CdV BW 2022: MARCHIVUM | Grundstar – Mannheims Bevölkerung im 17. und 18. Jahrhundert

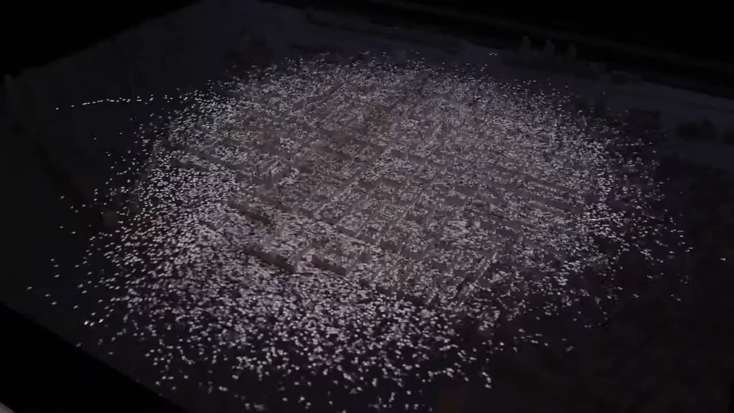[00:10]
So sah Mannheim im 18. Jahrhundert aus.
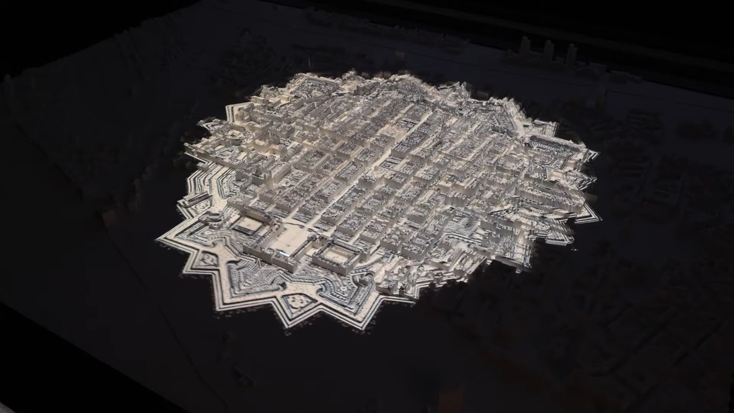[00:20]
Und genau hier, in diesem Quadrat, wohnte 1735 der Bäcker Johann Peter Roth. Er war einer von insgesamt 113 Bäckerinnen und Bäckern in Mannheim. Bei ihm im Quadrat wohnten viele andere Menschen, zum Beispiel ein Regierungsrat, ein Schnapsbrenner oder ein Händler.
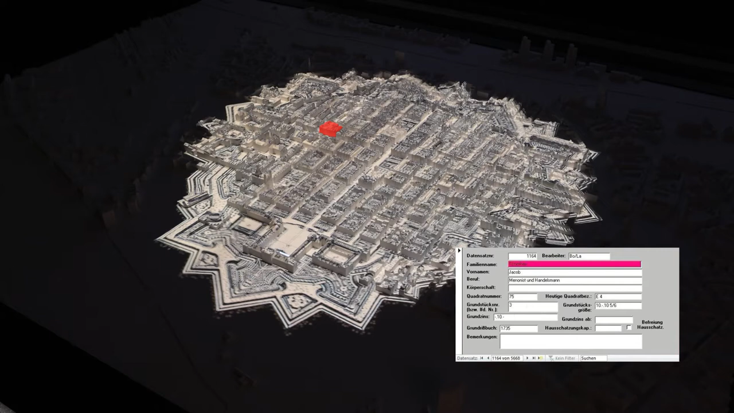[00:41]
Zu seinen Nachbarn gehörten auch viele jüdische Einwohnerinnen und Einwohner Mannheims, die auch in diesem Quadrat wohnten.